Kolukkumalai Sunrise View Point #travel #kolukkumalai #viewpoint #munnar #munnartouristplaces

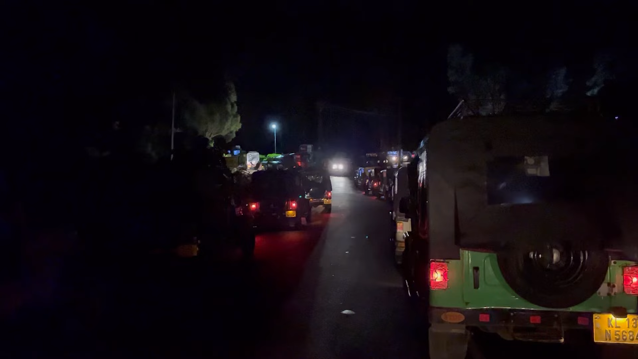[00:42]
ജീപ്പുകളാണല്ലേ കൊളുക്കുമലയിലേക്ക് പോകാൻ വേണ്ടി റെഡി ആയിട്ട് ഇങ്ങനെ ഇരിക്കുന്നത്.
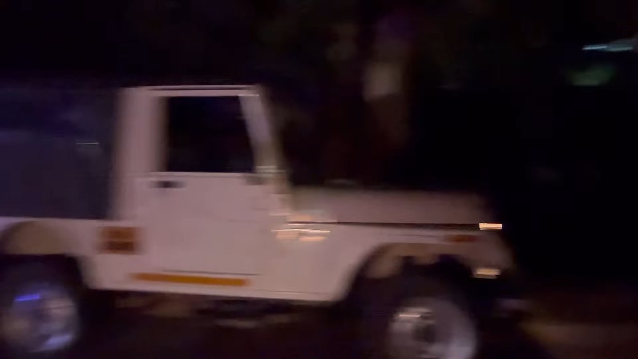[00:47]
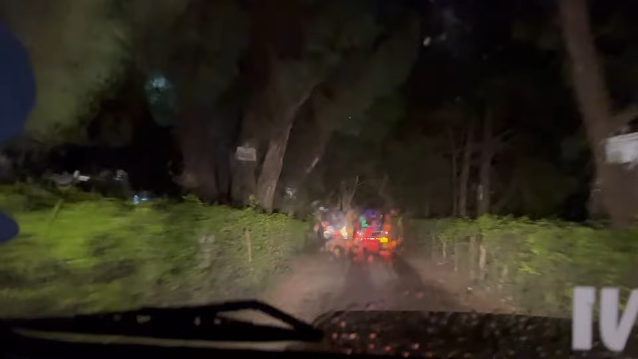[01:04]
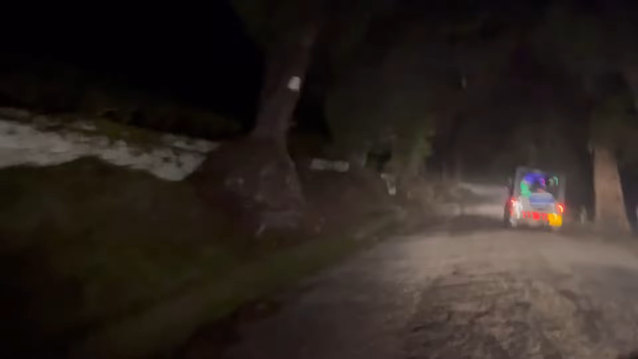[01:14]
ഏകദേശം 1 മണിക്കൂർ ജീപ്പ് സഫാരി കഴിഞ്ഞാലാണ് നമ്മൾ കൊളുക്കുമല പീക്കിലേക്ക് എത്തുന്നത്.